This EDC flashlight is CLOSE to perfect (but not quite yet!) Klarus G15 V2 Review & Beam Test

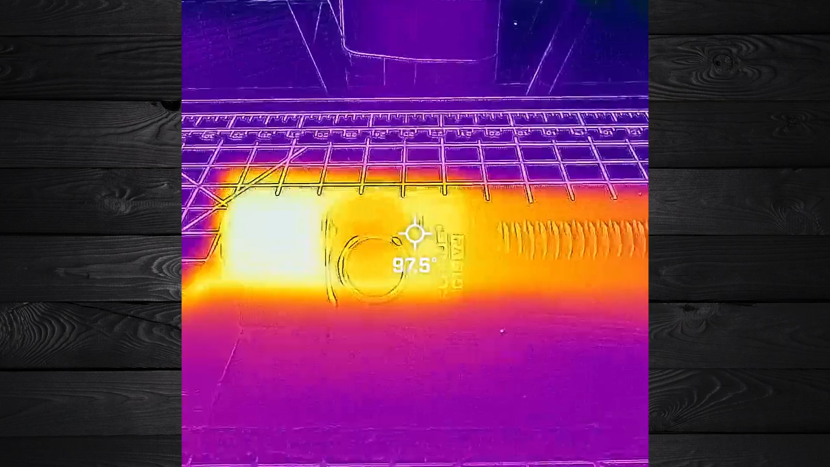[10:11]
So after about one minute, it came in at 96 degrees at the head and about 80 degrees at the body. And then after two minutes at the head, it was right around 104 to 105 degrees Fahrenheit. And at the body was between 87 to 88 degrees Fahrenheit. Now those numbers are very decent.
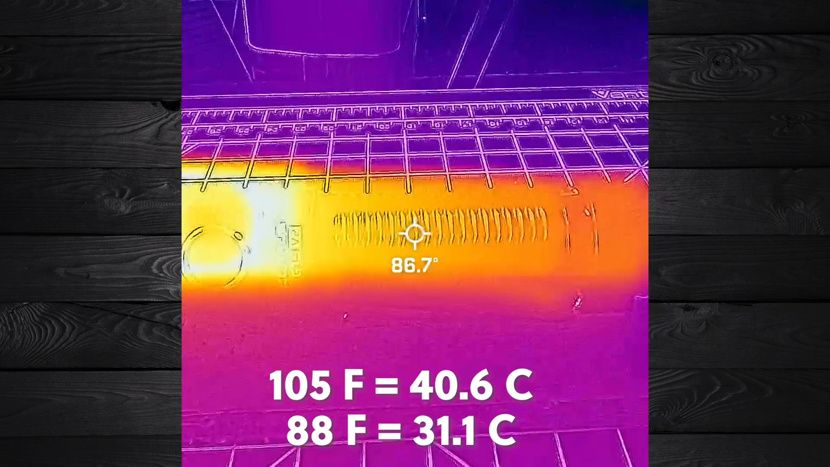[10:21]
They're actually excellent, especially at 4200 lumens.
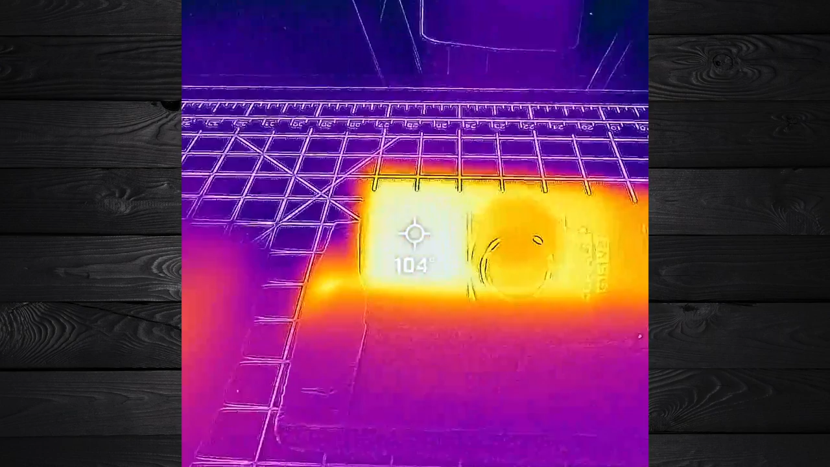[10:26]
I was expecting at least 120, 130 degrees at the head. And it was only 104 or 105 degrees Fahrenheit.
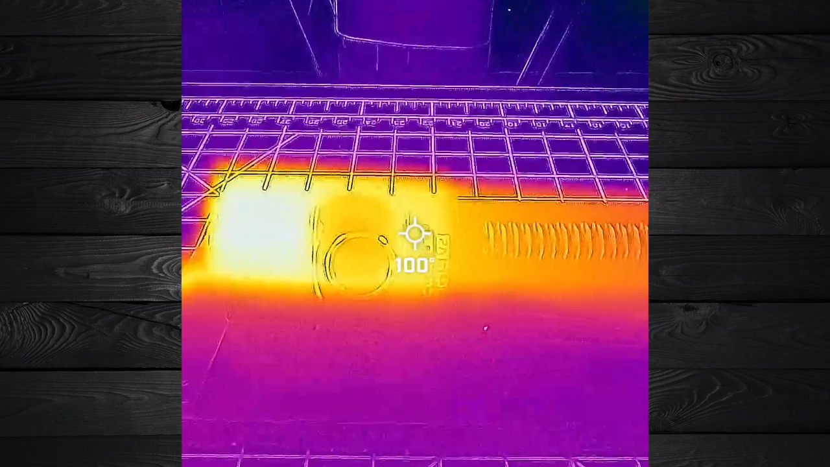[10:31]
And at the body that 88 degrees is almost nothing can barely even feel it.
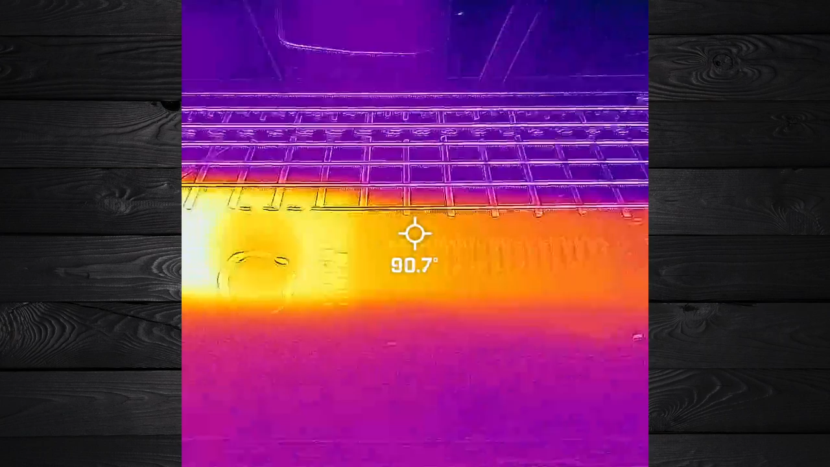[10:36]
So having this flashlight on turbo for any significant amount of time, I don't think you're going to need gloves at all.
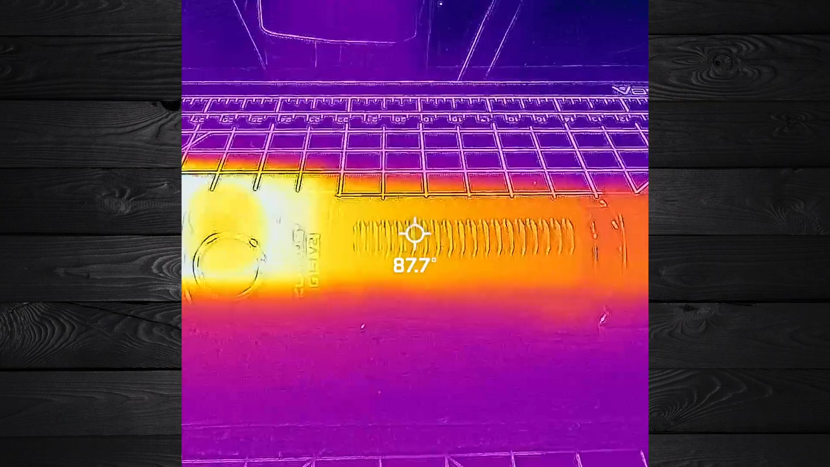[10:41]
I can handle this with my bare hands. No problem. Now let's do a turbo test.